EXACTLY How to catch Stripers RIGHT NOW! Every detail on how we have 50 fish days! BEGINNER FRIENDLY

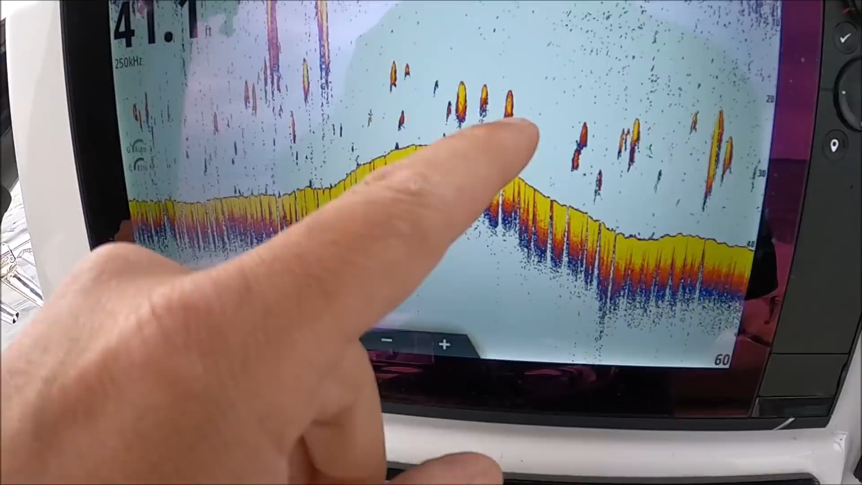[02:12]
At this speed, we're only doing 20, so we should see some tight arches,
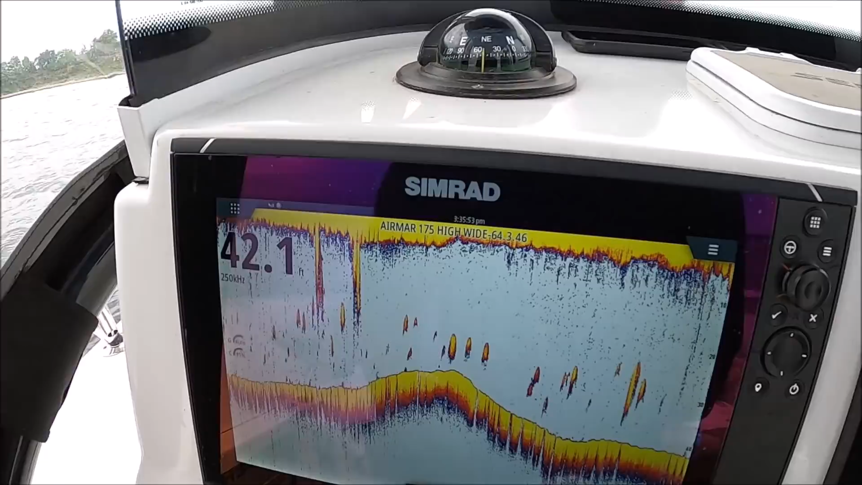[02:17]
but mostly you're gonna see blobs. The fish won't really look like an arch at this speed.
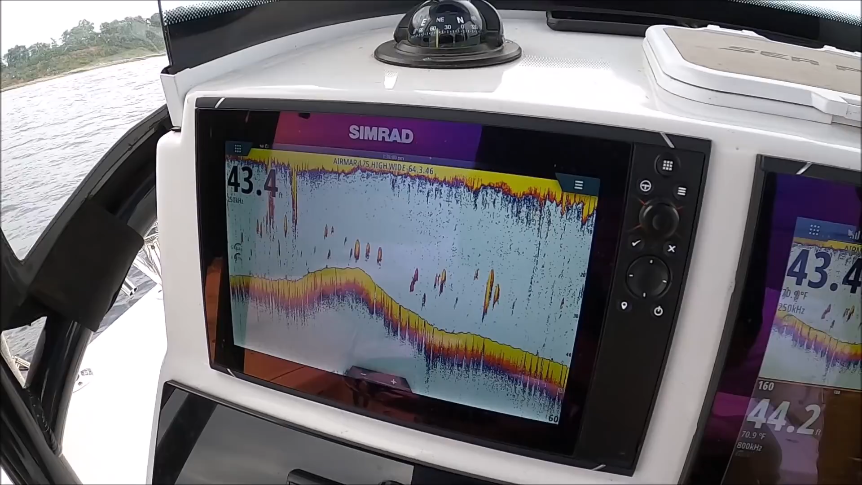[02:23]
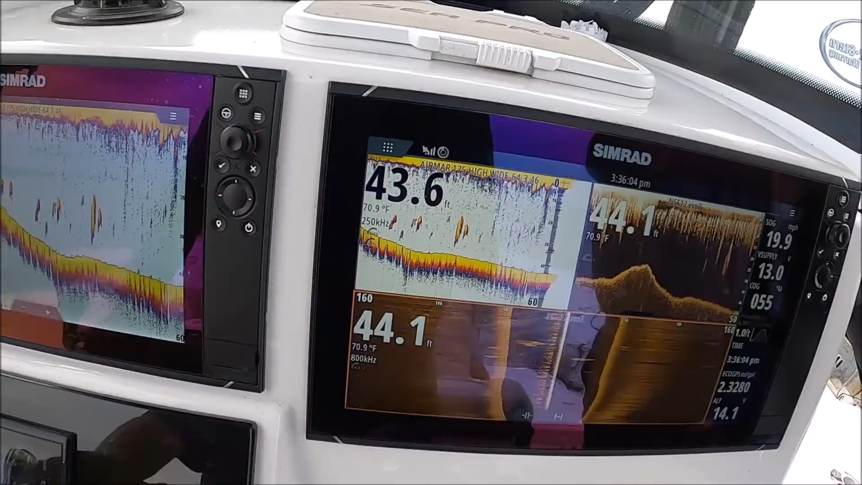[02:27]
On screen: water 70.9°F
All right, so I got the boat only doing 20 right now.
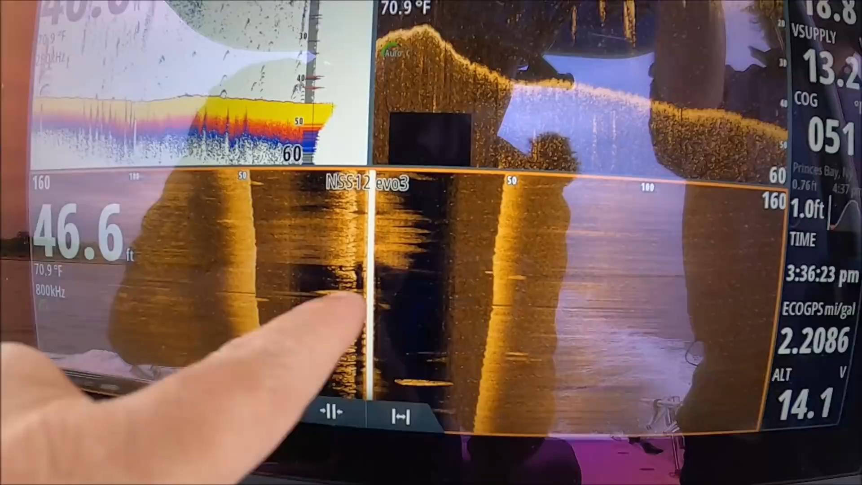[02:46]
On screen: water 70.9°F
Even side scan still looks good at this speed.
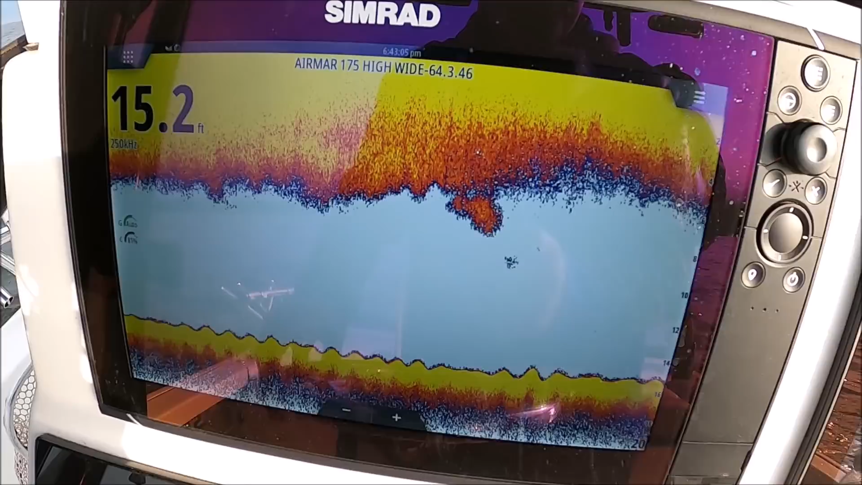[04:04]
On screen: depth 15.2 ft
You see him? There's some good marks.
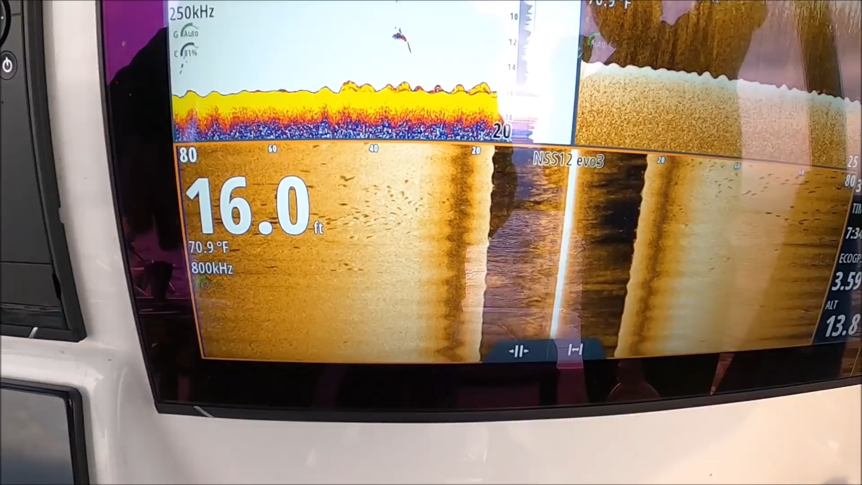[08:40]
On screen: depth 16.0 ft, water 70.9°F
There they are again, kiddies. Both sides, all striped bass under the boat.
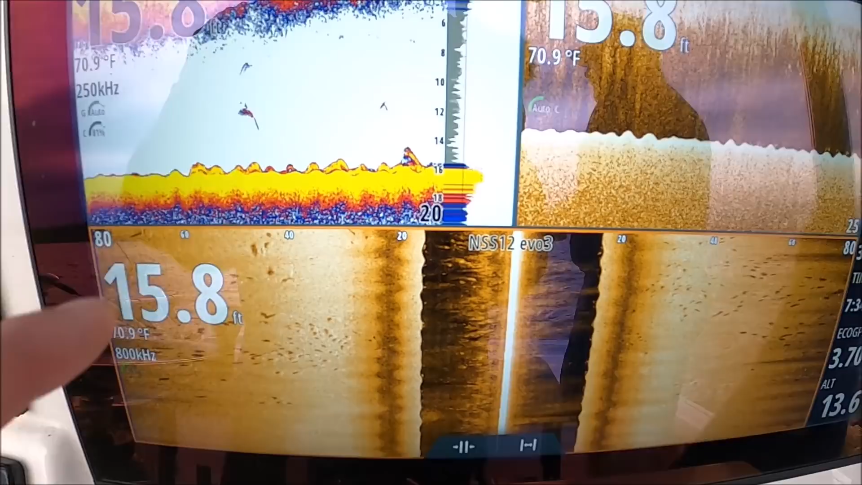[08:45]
On screen: depth 15.8 ft, water 70.9°F
I'm going to go until I start losing these marks because I want to drift through them.
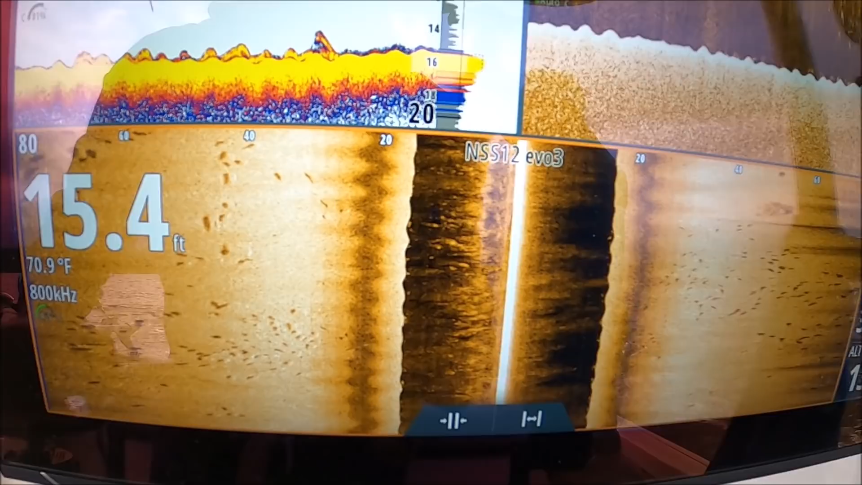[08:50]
On screen: depth 15.4 ft, water 70.9°F
You know, you don't want to stop as soon as you see them. Unless it's a dead calm day. But we got a little breeze, so we want to go past the piece of water that we like, past these fish, just a little bit until we stop marking them.
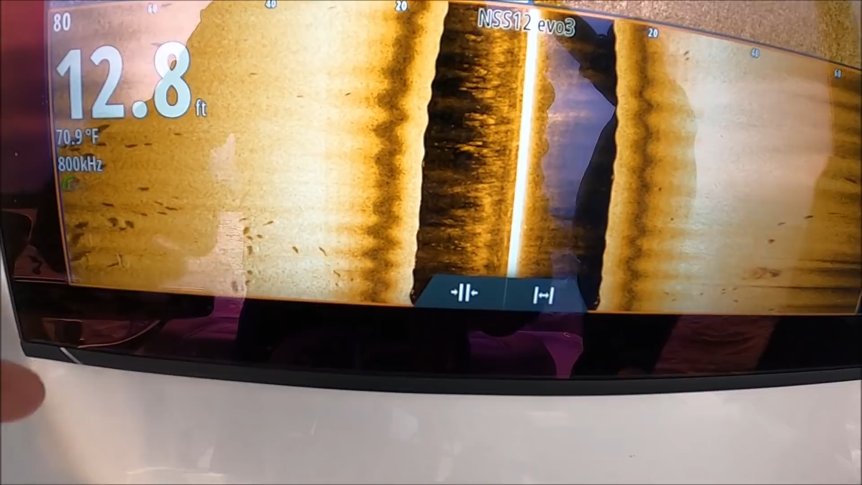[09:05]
On screen: depth 12.8 ft, water 70.9°F
You see they're on that little bit of a drop off there. Still marking them.
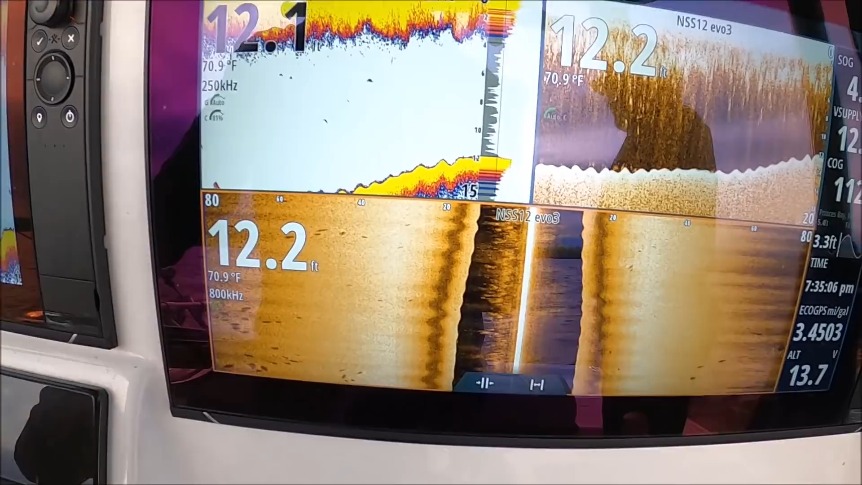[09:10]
On screen: water 70.9°F
Not really under us anymore, so I'm going to go ahead and turn the boat.
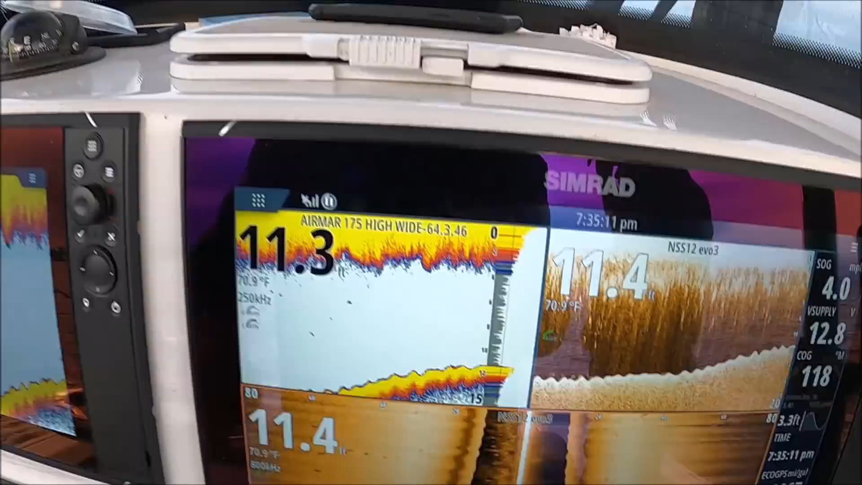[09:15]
I'm going to go ahead and turn. Okay. Because these guys are all fishing off one side of the boat.